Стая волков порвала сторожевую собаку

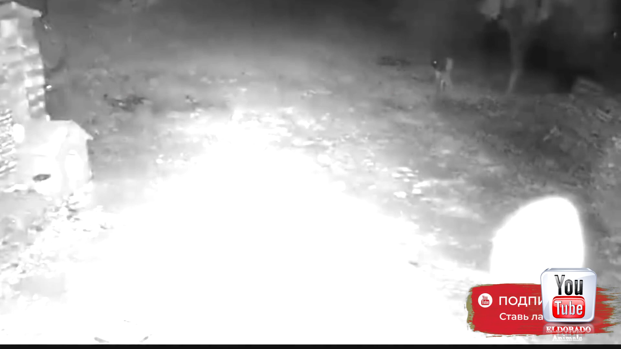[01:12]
стая разоренных голодных волков буквально смела со своего пути этого смельчака
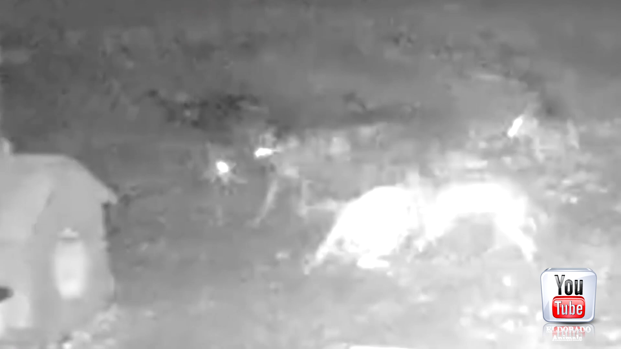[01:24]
застегнутый врасплох пёс не имел никаких шансов оказать сопротивление сцепившись со всех сторон волки убивают домашнее животное и утаскивают его в лес